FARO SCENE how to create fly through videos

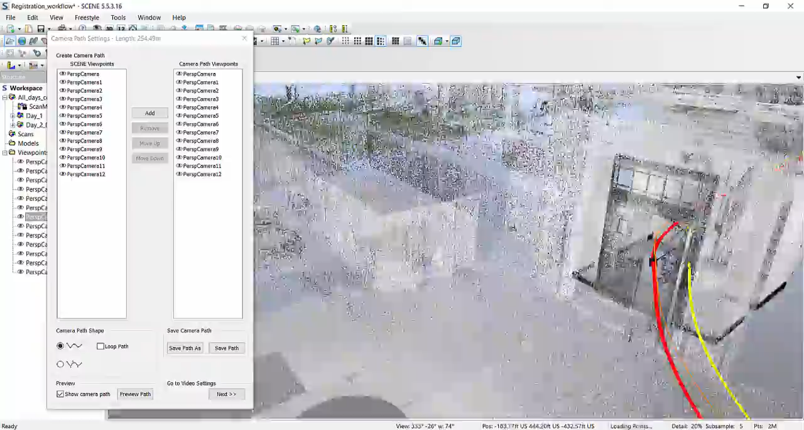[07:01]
which shows you, OK, this is what the camera will look like when it runs through.
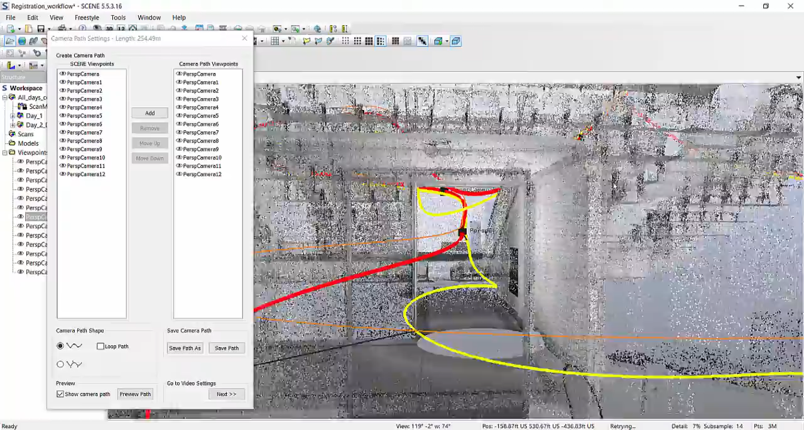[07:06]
And because videos are really effective and really nice,
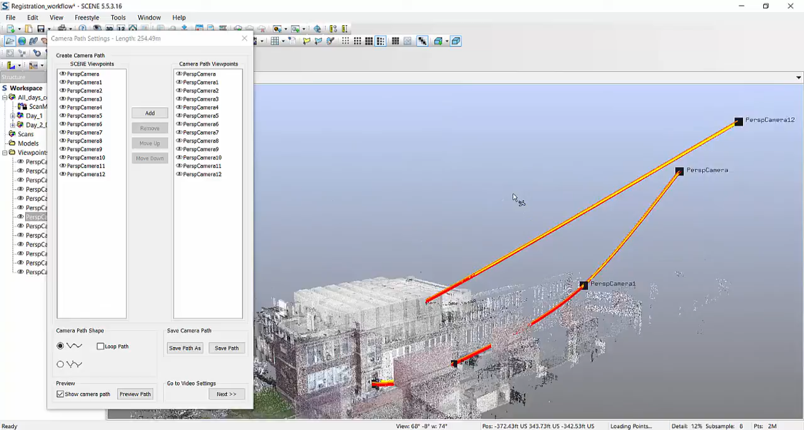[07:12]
but you kind of want to know what you're actually creating before you commit to it.
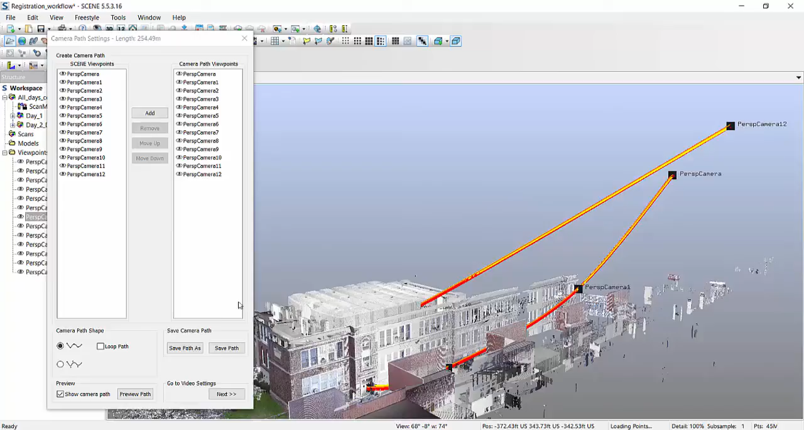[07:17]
I like to do a little preview. So I'll hit the preview path and hit the play button. And this will show you with very low detail, but still an idea of, oh yeah,
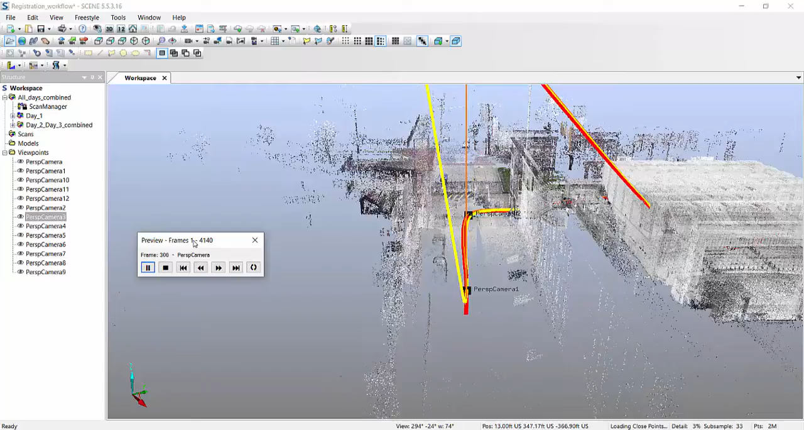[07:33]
this is what our video will look like if we commit to the trajectory. You can speed it up a little bit. I can go to the next position.
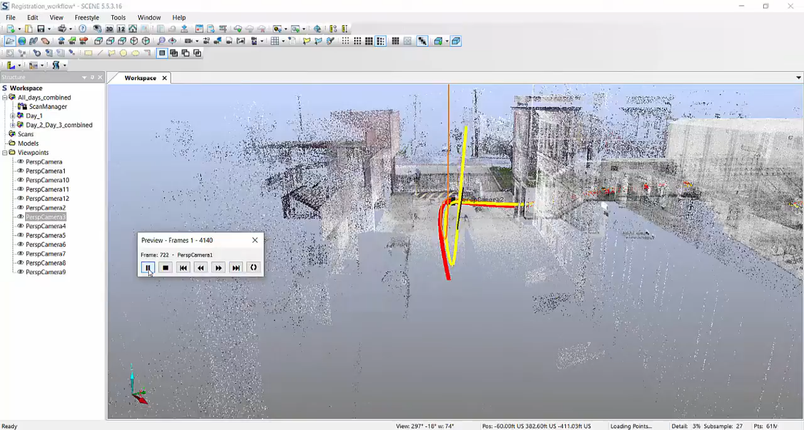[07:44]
Let's just go to the next one again.
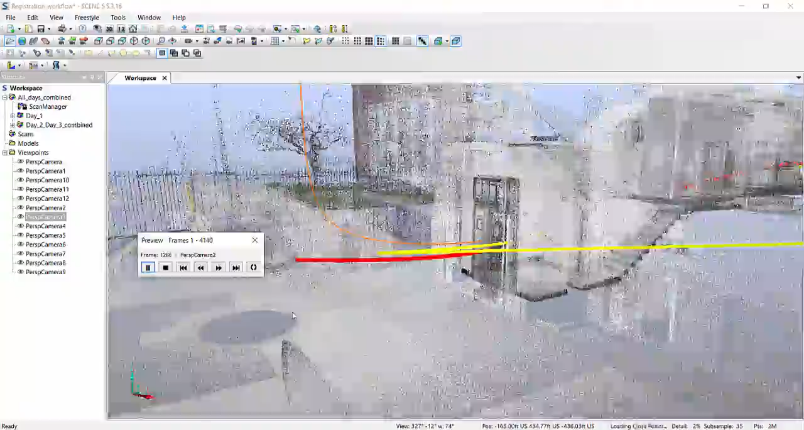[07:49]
Alright, so...
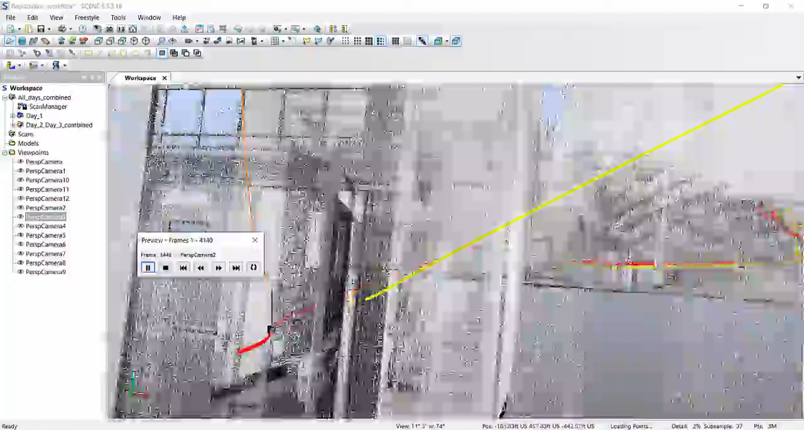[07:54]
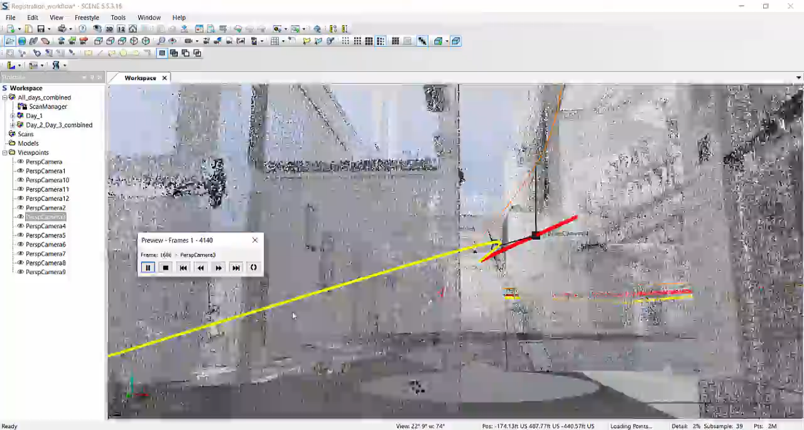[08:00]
You can investigate if you don't like how high, how low the actual trajectory is.
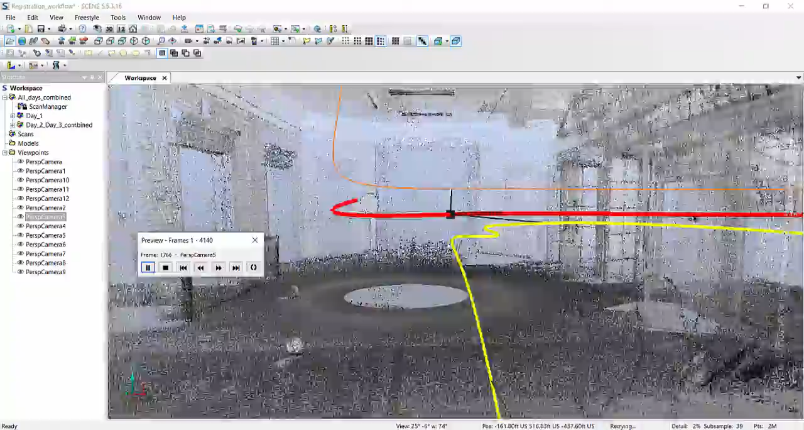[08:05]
You can adjust the actual positions of these cameras.
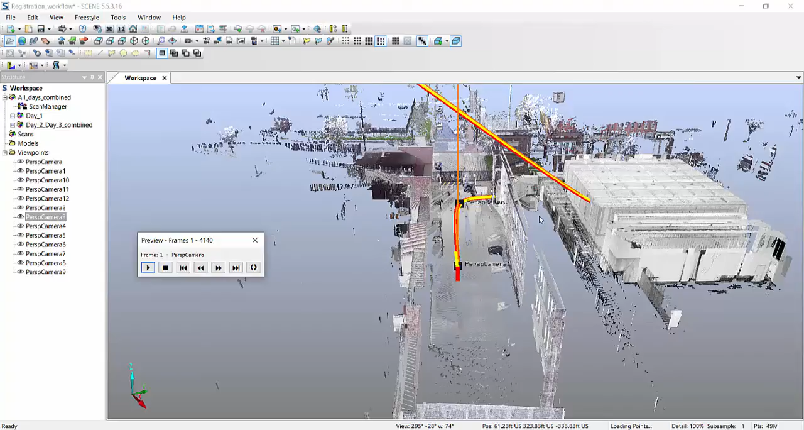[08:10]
Unfortunately, there's no way to just drag and drop them, move them. But you can do something like this,
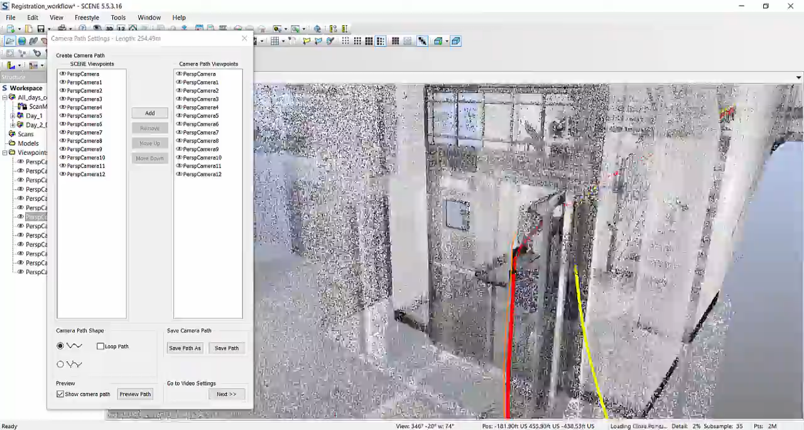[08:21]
like you saw that there was a camera path that went through those boxes over here.
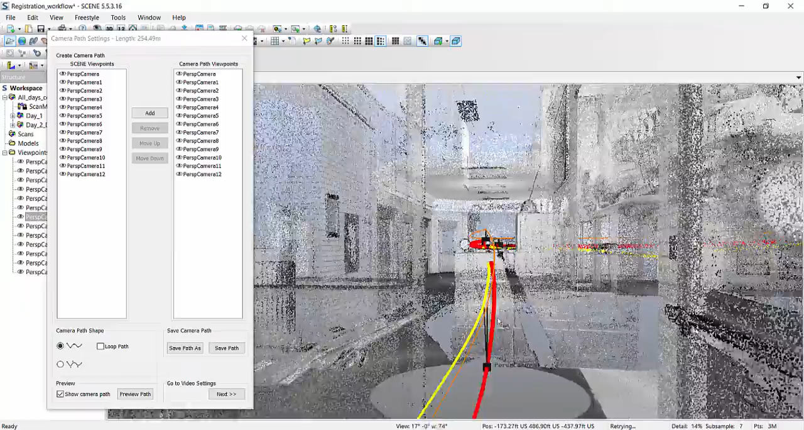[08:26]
I didn't want that. So I will take my camera to a little bit of a higher position.
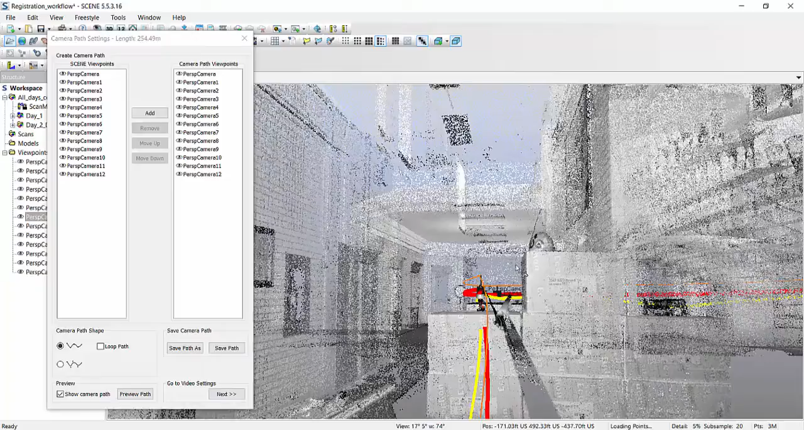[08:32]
Maybe, maybe over here. I will hit the button. Hit save.
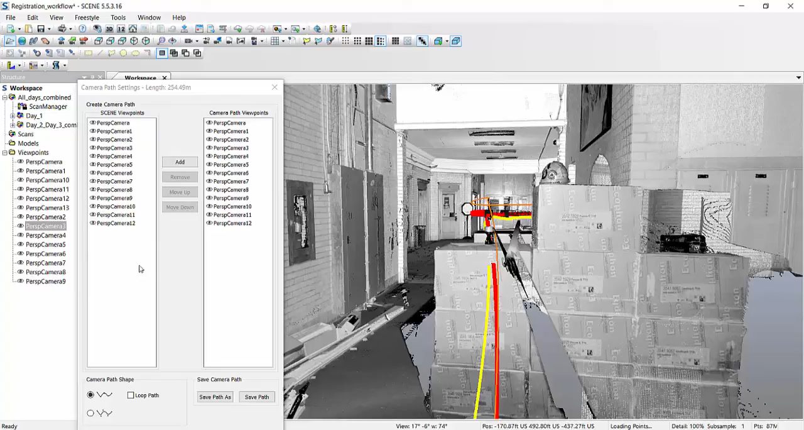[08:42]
I'll have another viewpoint in here. I will not save my actual path.
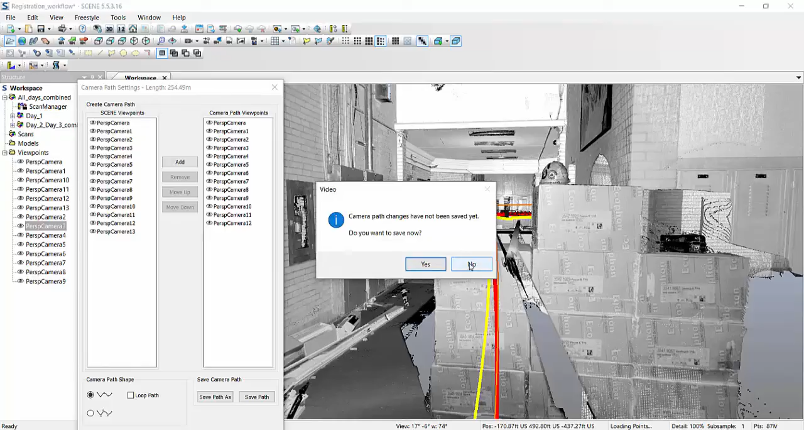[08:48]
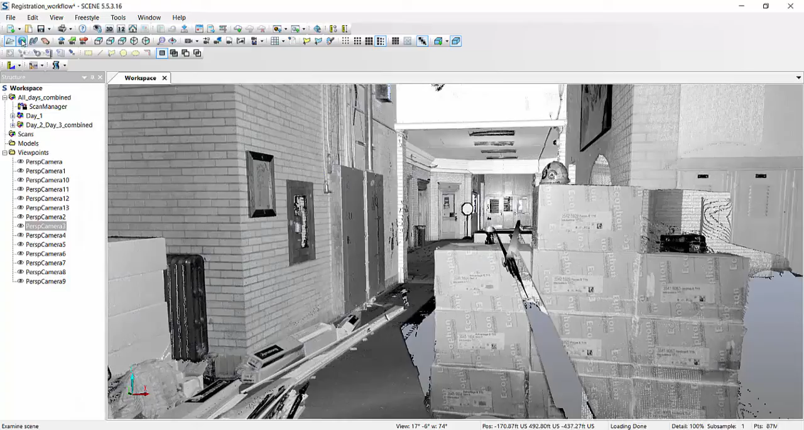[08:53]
But now if I go create the camera path again,
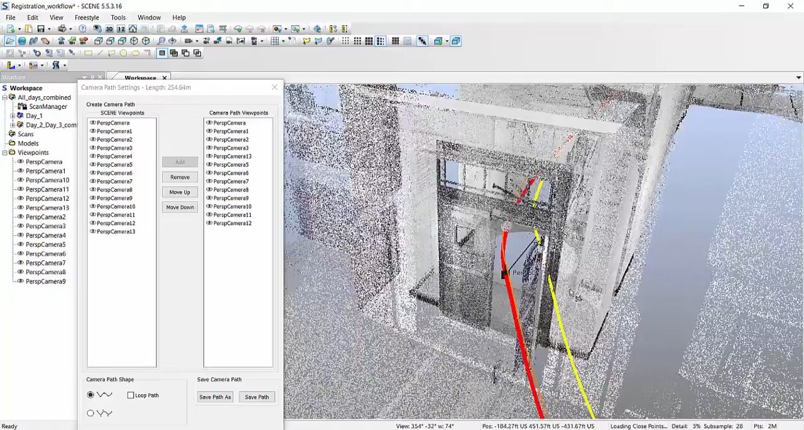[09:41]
So, let's just do a quick preview again. I'll go to... Let's see if it's a little nicer and I don't have to actually go through boxes.